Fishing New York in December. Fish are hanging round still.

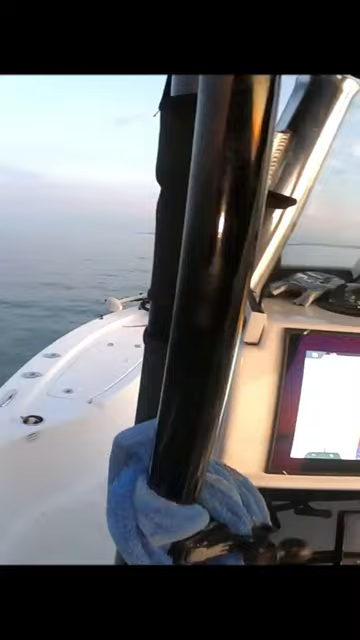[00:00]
screen's full screen is loaded fish on both sides look at that i don't know if i can reach that